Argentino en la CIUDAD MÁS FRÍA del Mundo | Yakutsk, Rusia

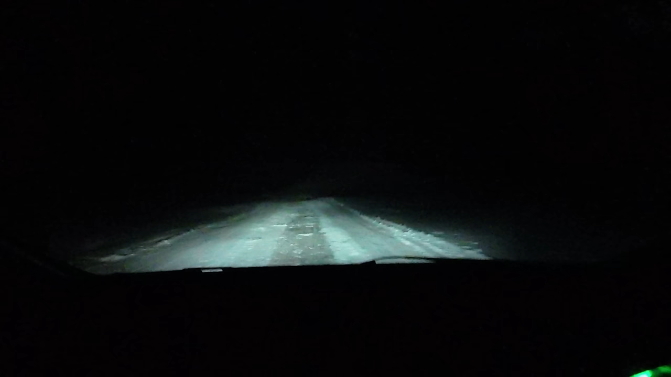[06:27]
El río está tan congelado que lo podemos cruzar sin necesidad de pasar por un puente.